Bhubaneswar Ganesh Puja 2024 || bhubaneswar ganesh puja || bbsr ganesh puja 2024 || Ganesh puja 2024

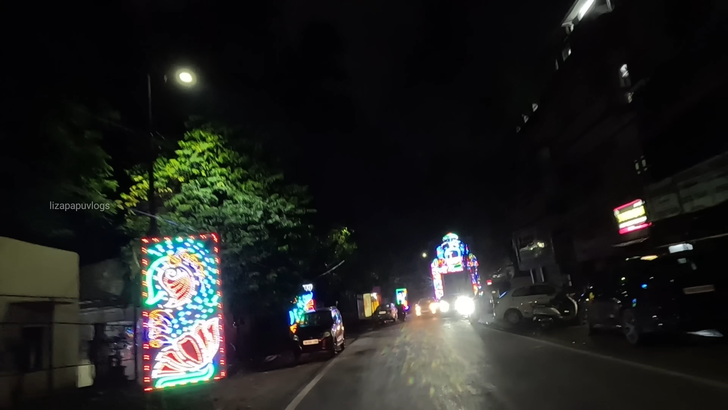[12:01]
ତ ସାଙ୍ଗମାନେ, ବଡ଼ ଘର ସରିଲା ପରେ ଆମେ ଆସି ପହଞ୍ଚି ଯାଇଥିଲୁ ଶହୀଦ ନଗରର ଯେଉଁ ଆମର ରହିଛି ୱିନର୍ସ କ୍ଲବ୍ ପାଖରେ। ତ ଦେଖିପାରୁଥିବେ ୱିନର୍ସ କ୍ଲବ୍ ତରଫରୁ ଏ ବର୍ଷ ମଧ୍ୟ ବହୁତ ସୁନ୍ଦର ଯେଉଁ ଡେକୋରେସନ୍ କରାଯାଇଛି ଲାଇଟ୍ ଗେଟ୍।